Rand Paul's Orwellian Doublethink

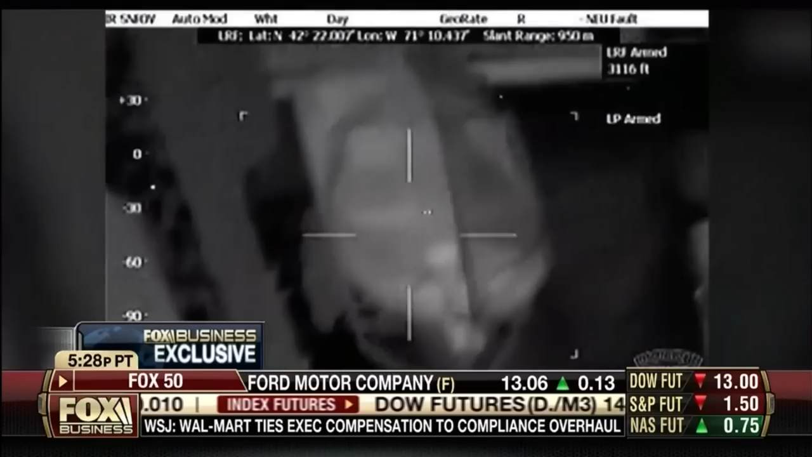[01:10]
And I thought, apparently, with this thermal imaging,
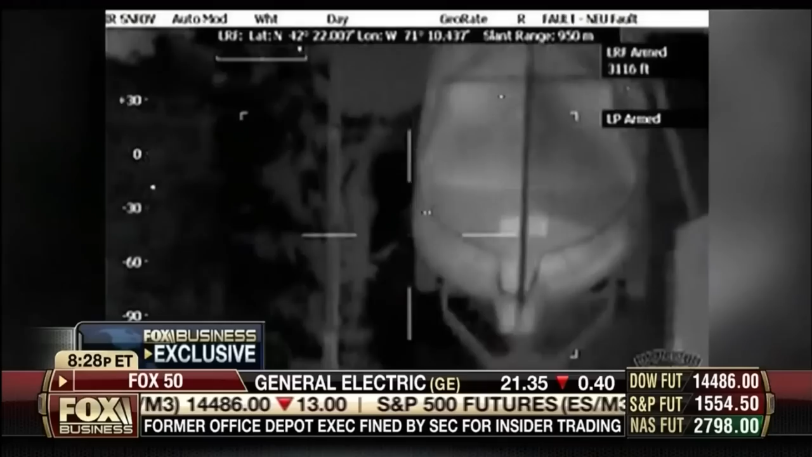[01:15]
you can see a person behind a wall, or in this case, a cover.
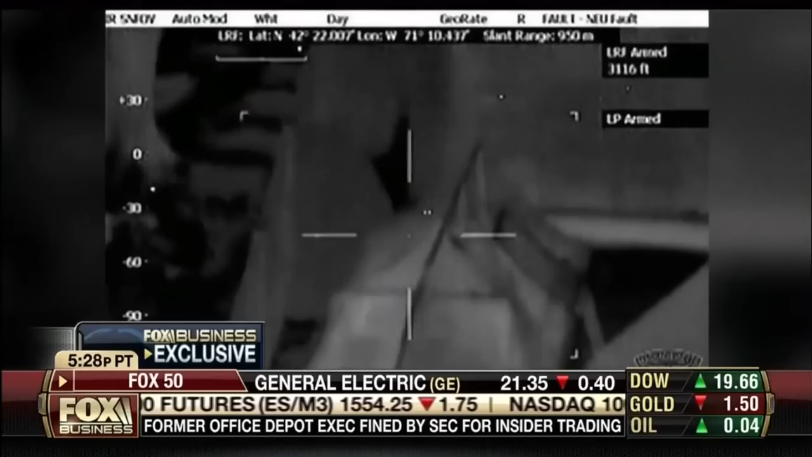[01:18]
And I'm thinking, geez, what else can these guys see?
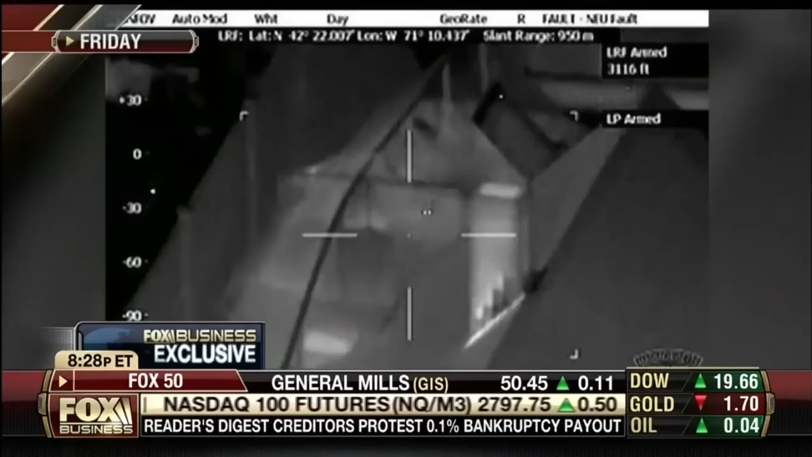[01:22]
I didn't even know they had that ability with a helicopter to do that. But then again, I'm not Werner Von Braun here.
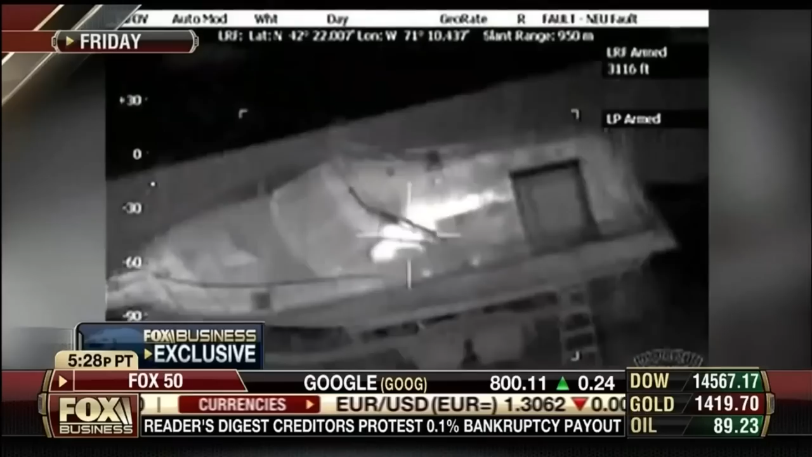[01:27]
I'm just an anchor. But I'm telling you, then they have the ability to look at me in my home, or you in your home, or anyone in their home.